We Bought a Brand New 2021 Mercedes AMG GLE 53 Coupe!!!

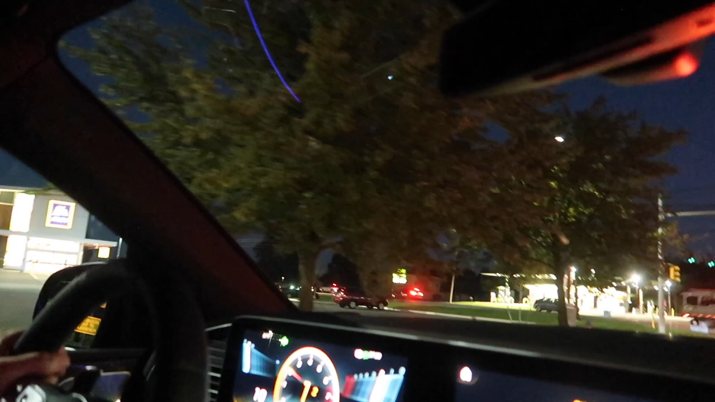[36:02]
And Jared really. What? Okay, you can see him through the trees. They're celebrating our new car.